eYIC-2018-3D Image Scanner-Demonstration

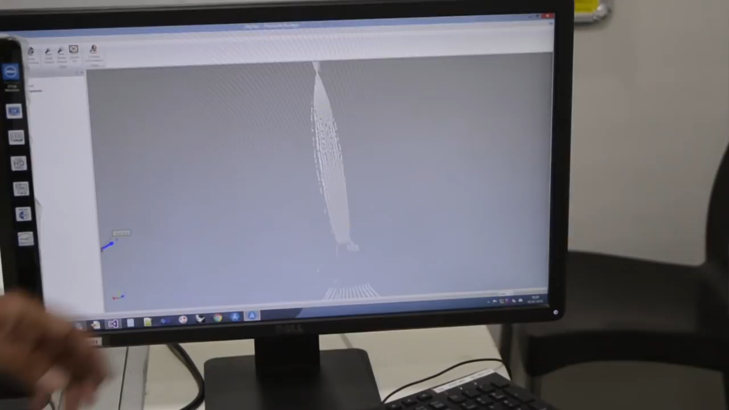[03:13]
This are the some coordinates we have already reconstructed. You can see these coordinates.
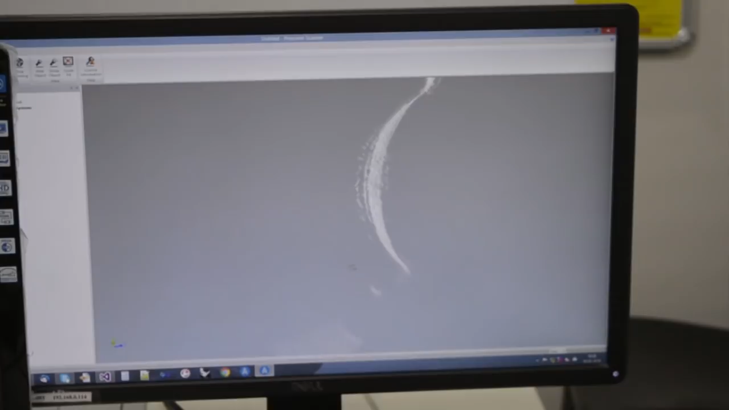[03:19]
So these are the final coordinates. But the image is not fully scanned.
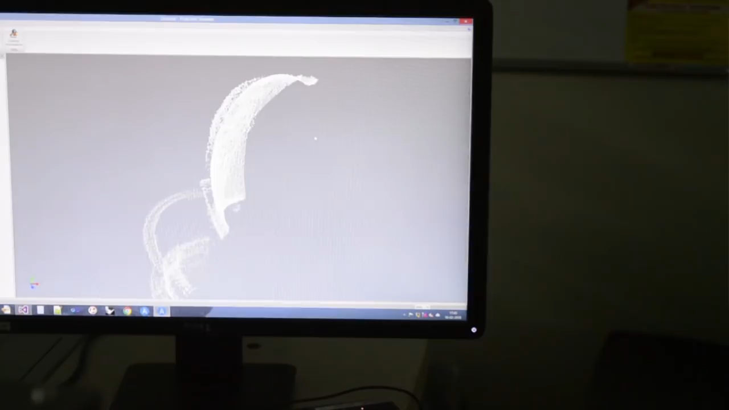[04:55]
So this is the process we are following.